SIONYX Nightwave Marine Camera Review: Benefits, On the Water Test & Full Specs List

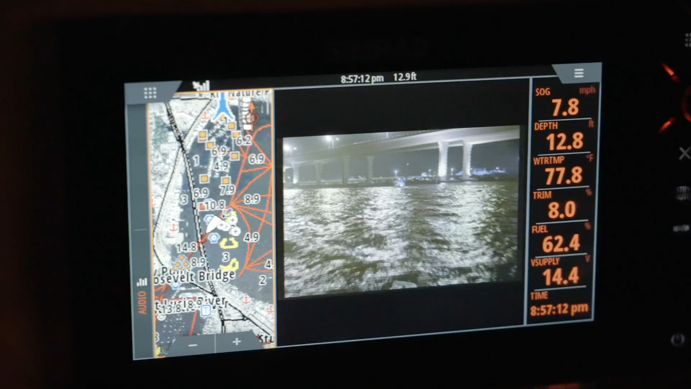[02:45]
But the other half is going to be the night vision that's going to illuminate any navigation hazards like a floating log,